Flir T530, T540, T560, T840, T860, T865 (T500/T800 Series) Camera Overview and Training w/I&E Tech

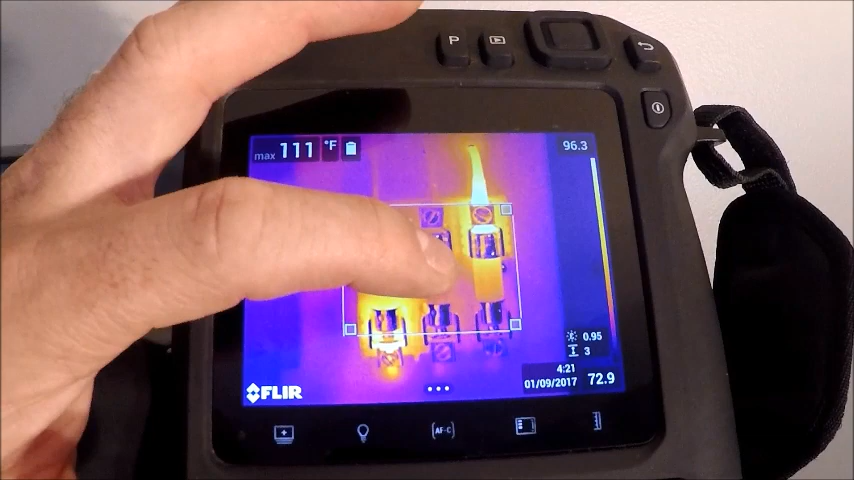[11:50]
On screen: max 111°F
So if we want to set either an emissivity or a certain alarm in the box only, we can go along and change some of these things. So here's our alarm feature.
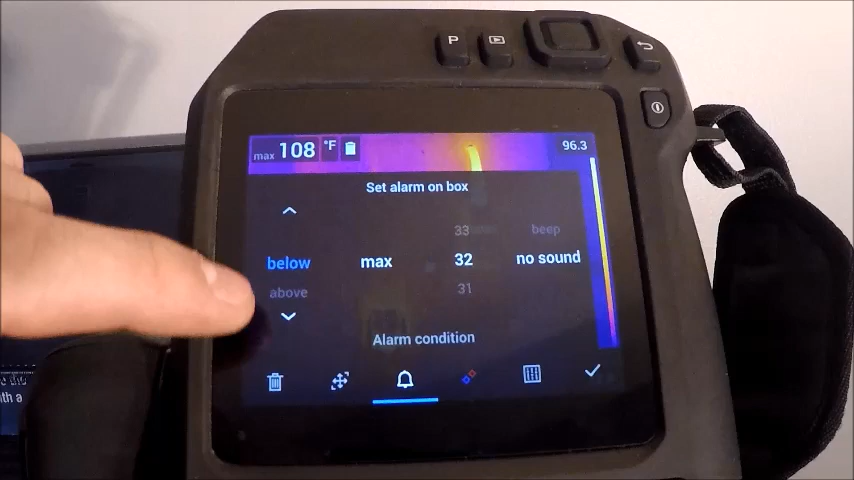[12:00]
On screen: max 108°F
Basically, you know, if we're going to have an alarm threshold, we can go into above and our temperature, whatever that may be.
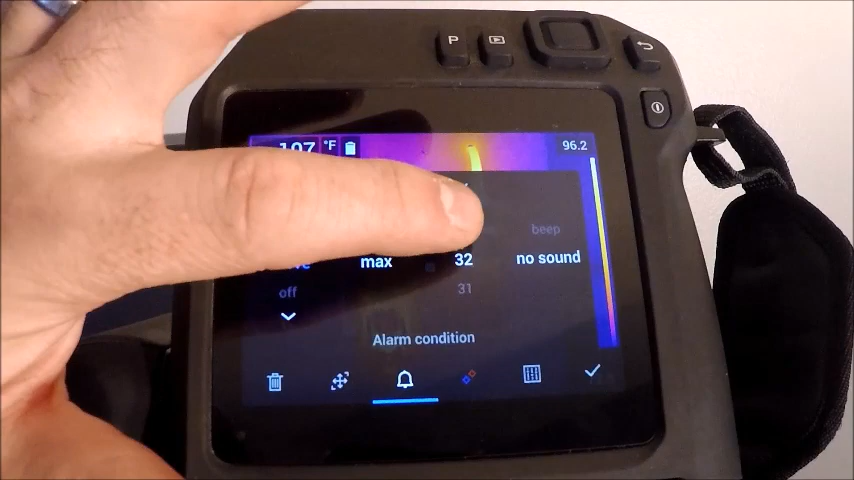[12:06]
We can go to, say, one hundred and two hundred and thirty degrees because that's what it stopped on.
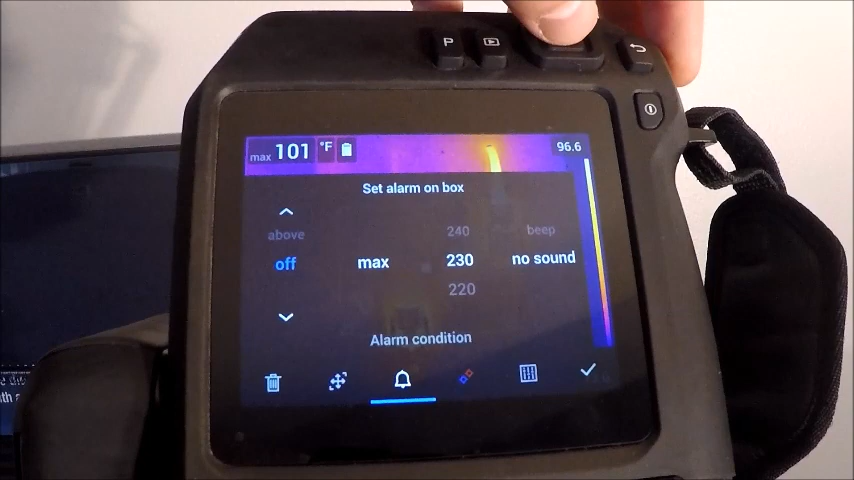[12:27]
On screen: max 101°F
But each spot has the capability of having an alarm on the camera.
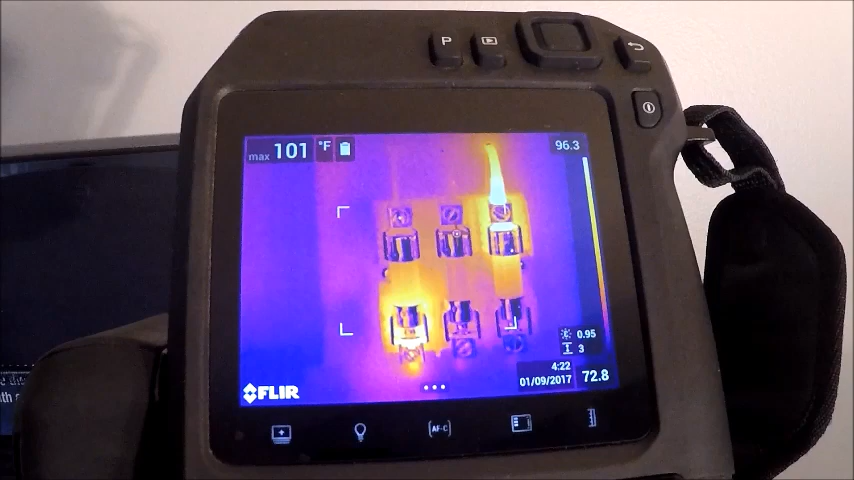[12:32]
On screen: max 101°F
Our next menu over on our spots
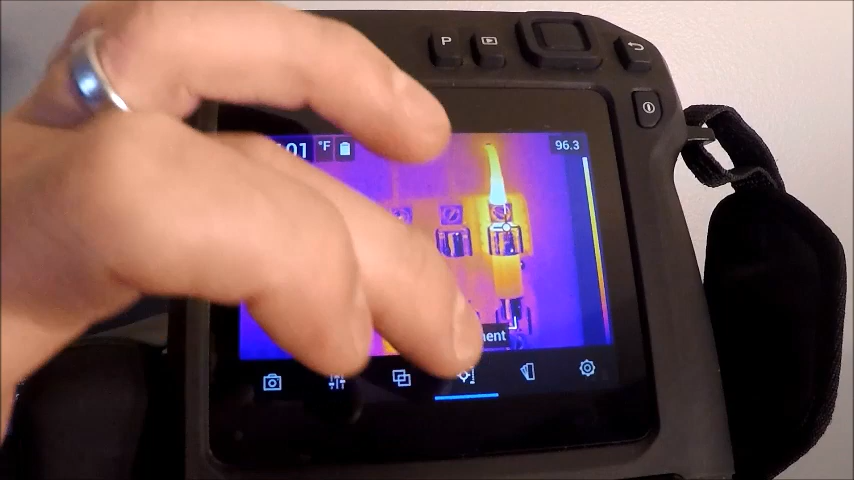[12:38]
is our cold spot detection used a lot in refrigeration or looking for cold air leaks. This will automatically jump to the coldest spot in the box and display that temperature.
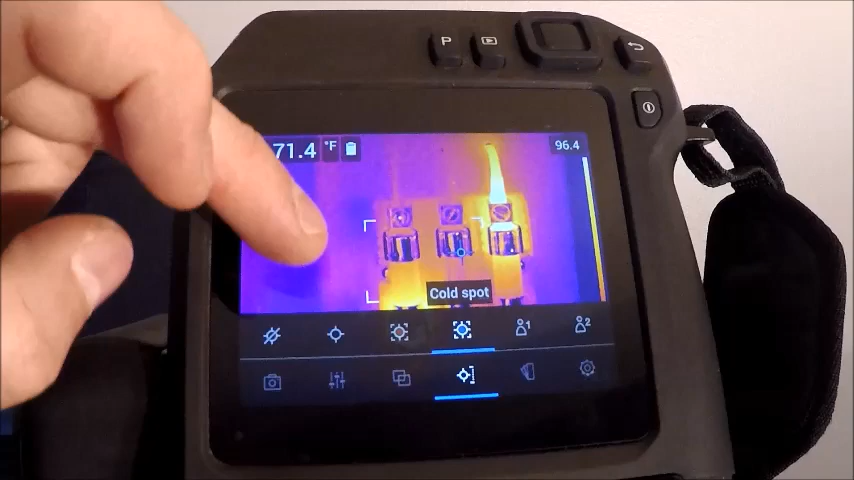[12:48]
We can also in in the camera in this box at a hot spot, cold spot and an average.
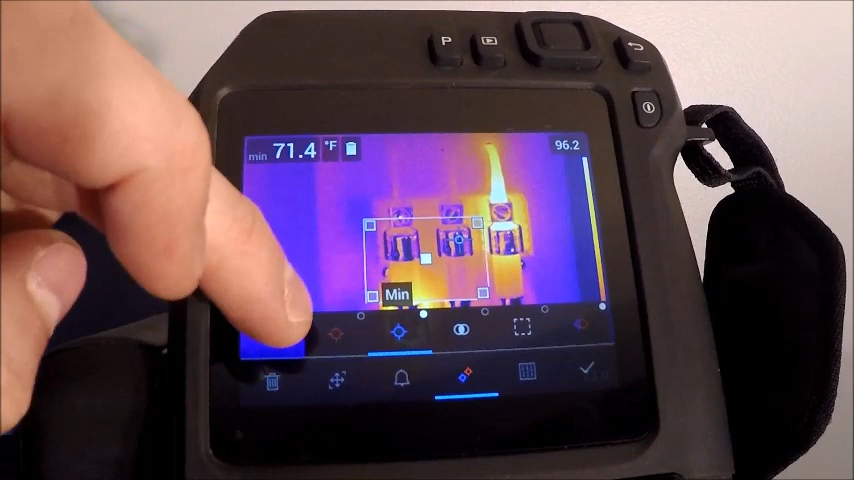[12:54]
On screen: min 71.4°F
So this is actually going to give us the highest, lowest and the average in the box. And again, as we resize that, that average will change as will our max and min.
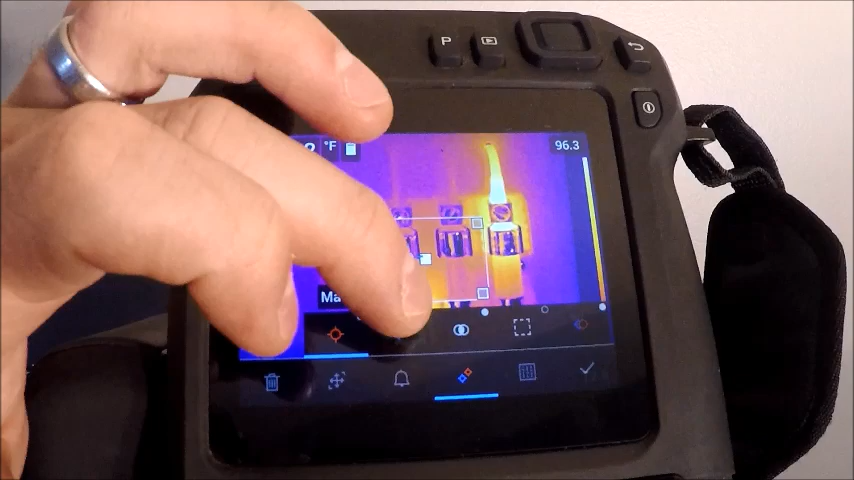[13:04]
I'm going to deselect all those. Otherwise, we're going to have a bunch of scattered data on the screen.
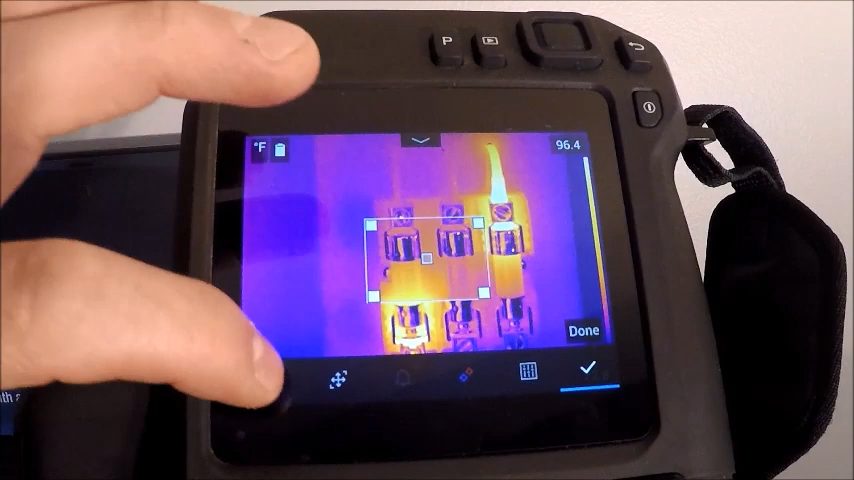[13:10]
On screen: scale top 96.4°F
In the spot menu, we also have a couple custom preset settings for our spot temperature. So our first one, we can set it to whatever we want.
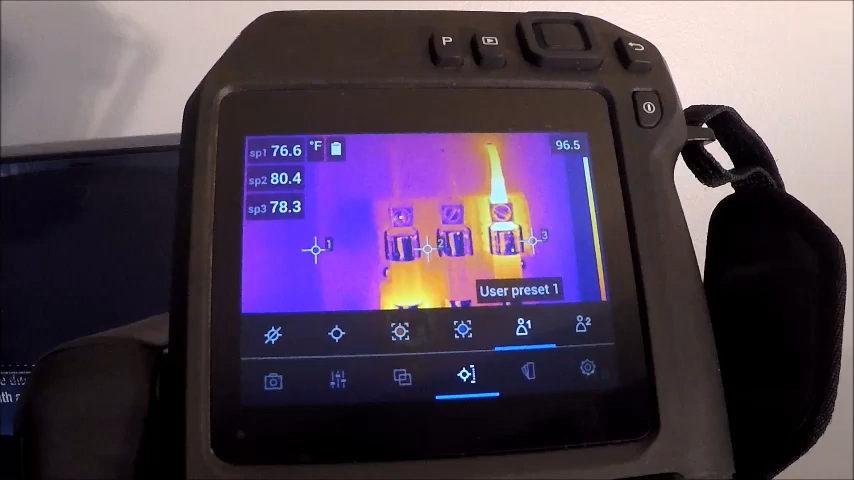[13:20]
And that would be done by just holding this button down.
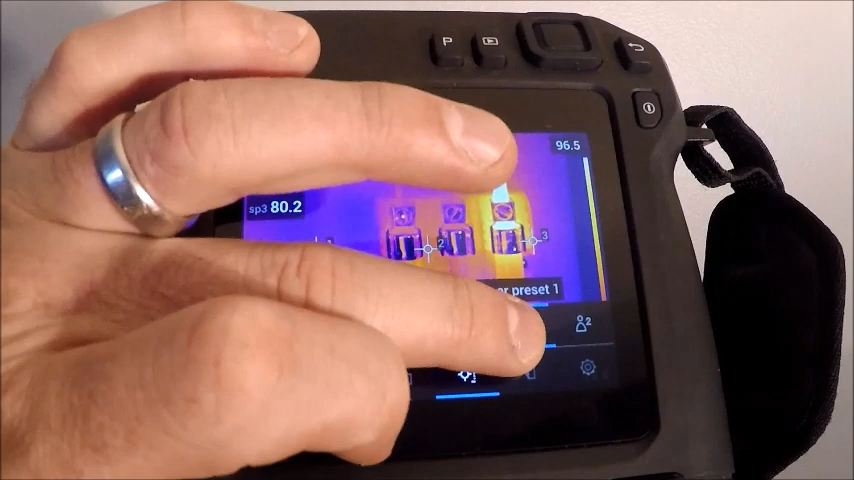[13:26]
And then it'll allow us to pick some of the measurements that we want.
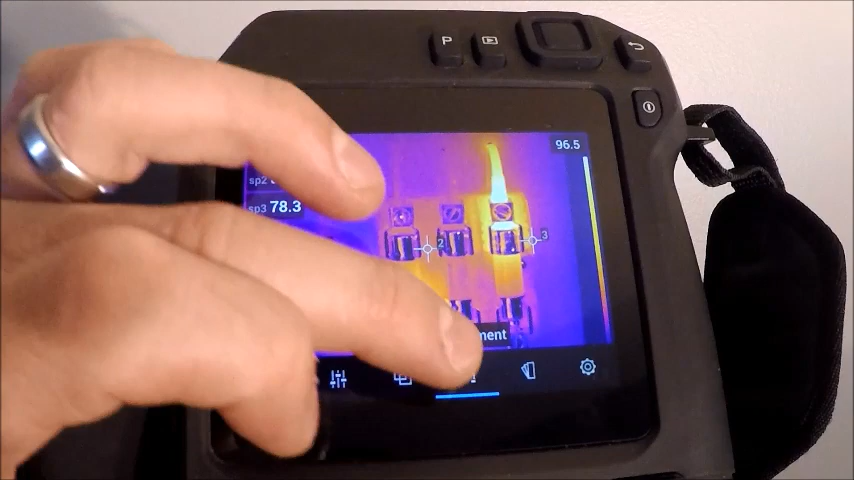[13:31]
If I hold it down, it'll ask me if I want to add a spot or a box or a delta or a circle.
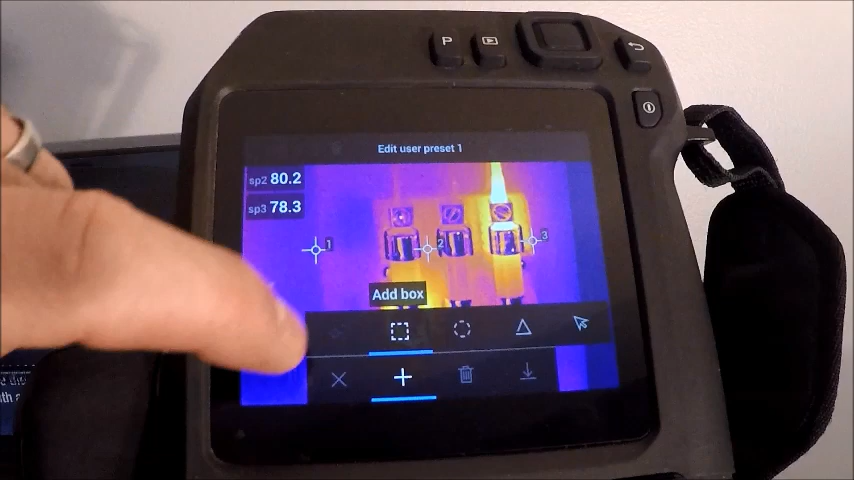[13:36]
All of those things can be done from the camera.
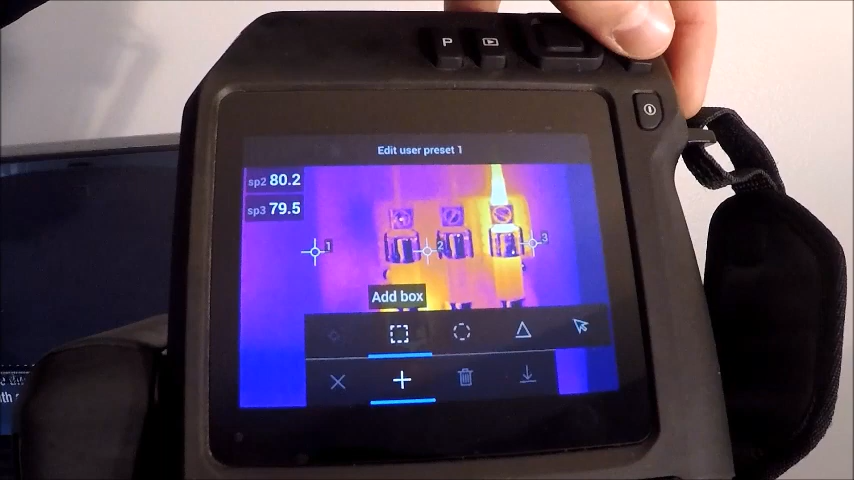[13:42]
I'm going to back out of here because I have three connection spot temperatures set up already as a preset on my camera. The next one over is just a second option for that.
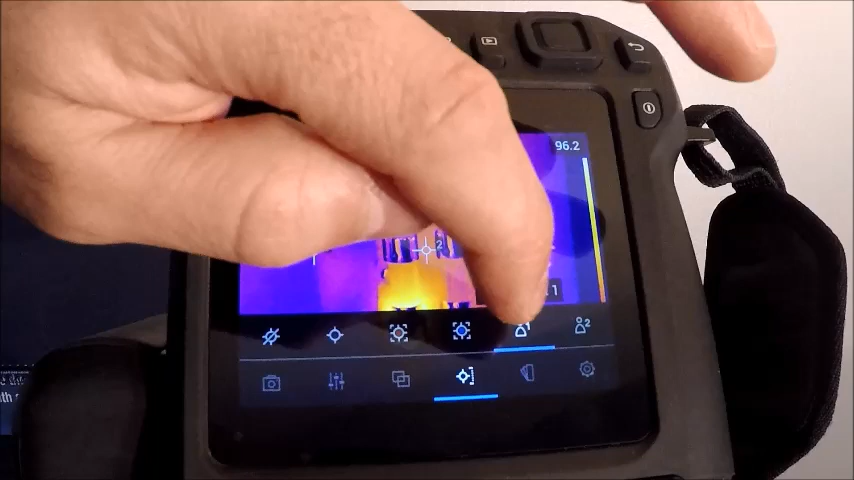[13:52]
You can add multiple boxes to the screen if you wanted to or spots and boxes. Again, just really depends on your user preference.
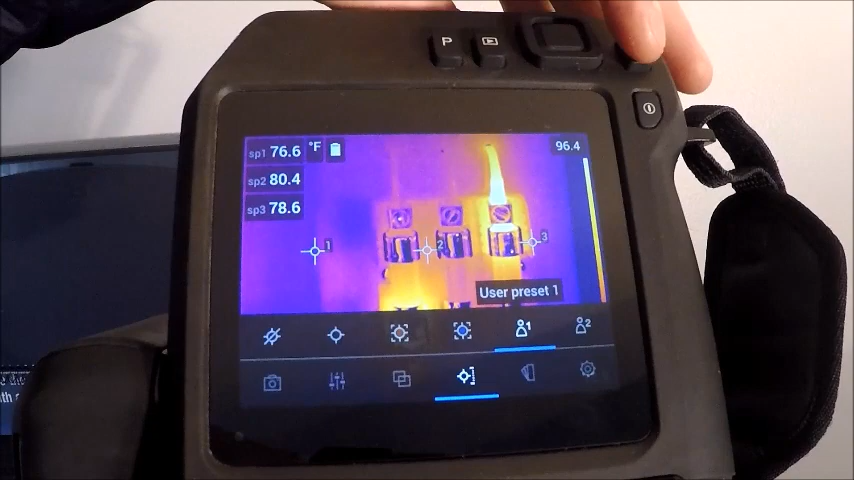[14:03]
I'm going to back out of this. And our next one over is our color palettes. We have about six on the camera. On the top portion of the screen here, iron, rainbow are some of the most popular.
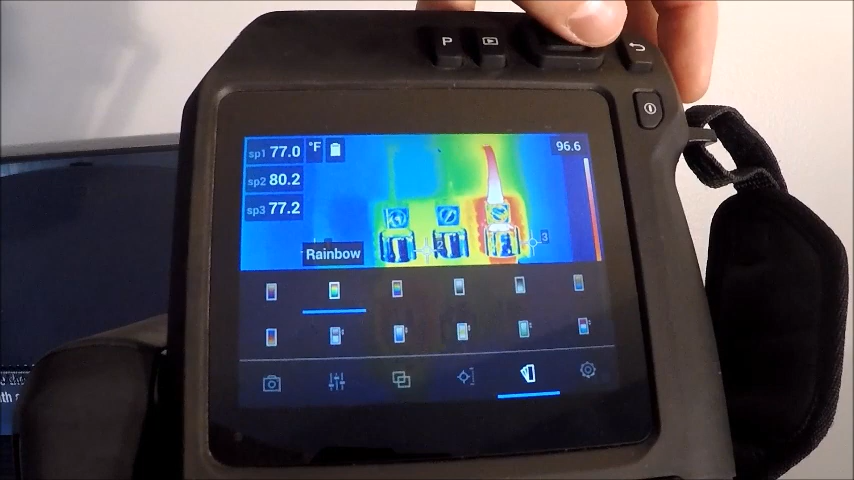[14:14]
A lot of people like the white hot. And it really just depends on who's looking at the camera, what you've been brought up and infrared on. I personally like a rainbow palette and an iron palette.